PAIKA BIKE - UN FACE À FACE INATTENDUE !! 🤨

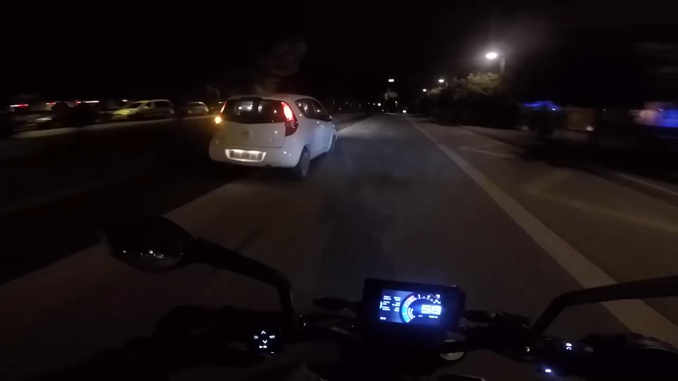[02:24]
Il y a un rétro, il y a un rétro.
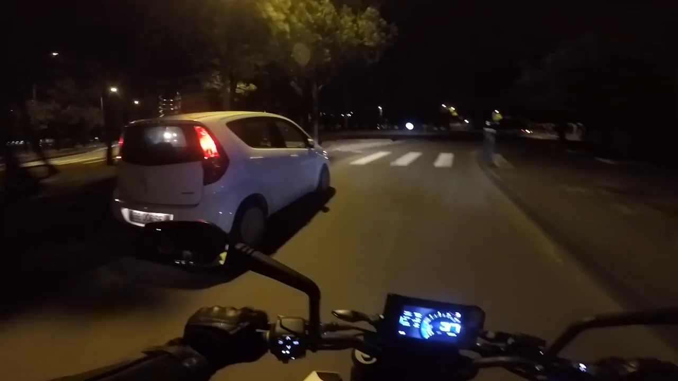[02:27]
Ah ouais, mais non, mais non. Mais là, il est cassé. Ouais, il est cassé.
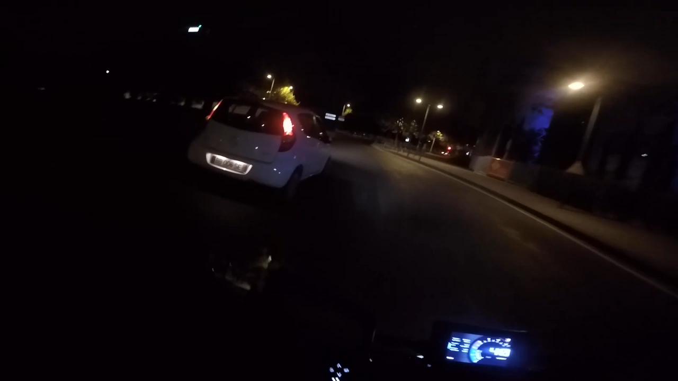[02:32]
Ah, c'est con ça.